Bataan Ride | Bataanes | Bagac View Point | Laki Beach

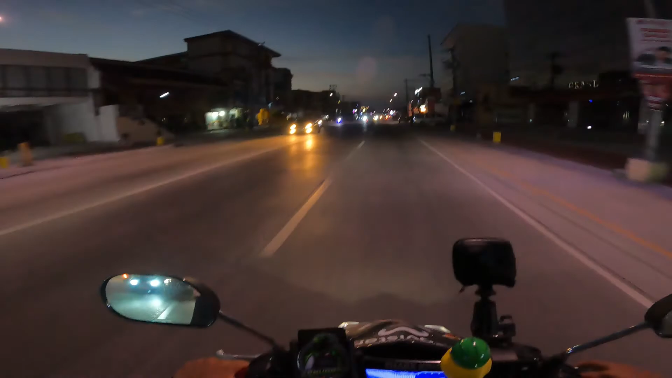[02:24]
Yan, yun ang marami dito. Papasok na tayo mga lods ng Porak. Yan, dito. Sa intersection. Ito ang daan papuntang Porak.